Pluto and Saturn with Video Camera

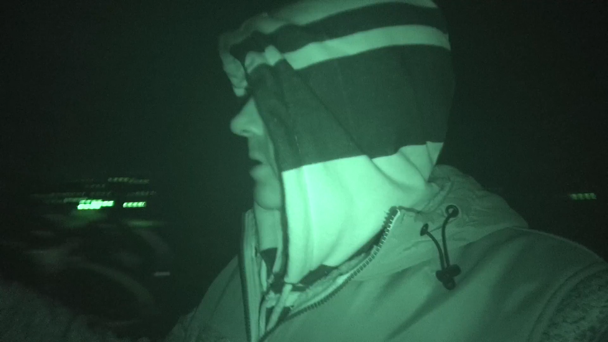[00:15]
seven telescopes I think there's my telescope you see that it's a bit hard to see
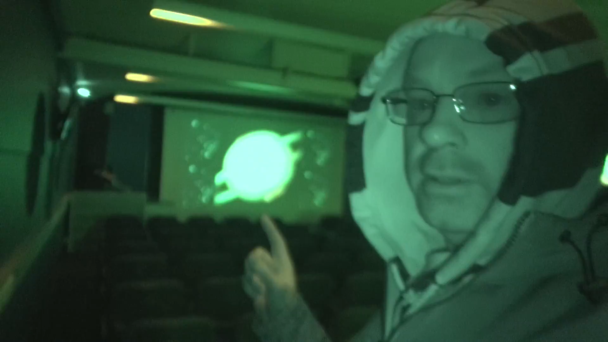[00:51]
there's no people there yet let me just zoom in on that some planets planets and shit I think the talk tonight is something to do with aliens
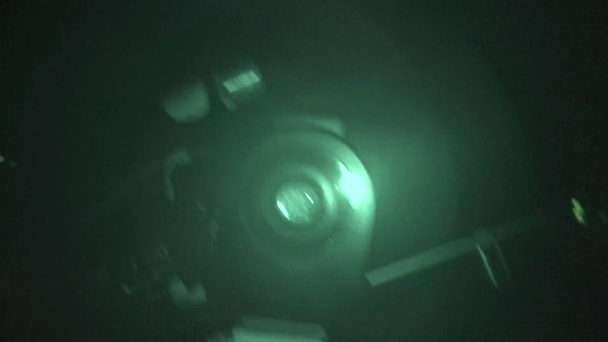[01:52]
so we think it's just where the mouse point where the mouse pointer is there we think that's Pluto